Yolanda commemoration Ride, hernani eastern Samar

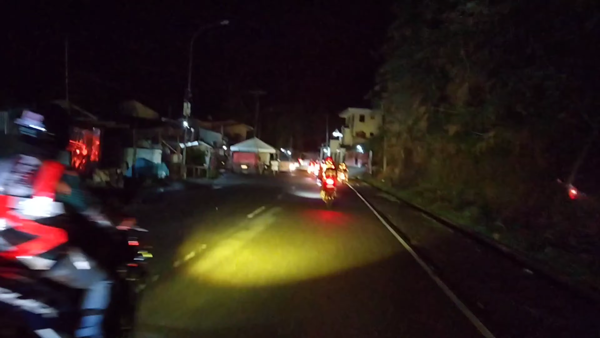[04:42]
Hindi pa nagtitik off ngayon pa lang nandun.
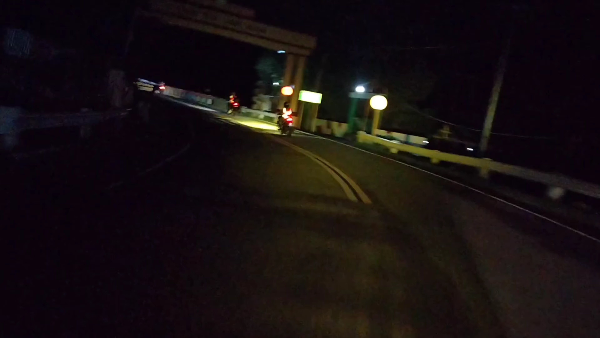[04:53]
Ina-arrange pa kasi sobrang dami ng riders natin ngayon. Oh. Oh yan, naka-ready na mga kabooms yung ano, yung mga motor. Kasi umpisa na po yung ano, yung take off natin.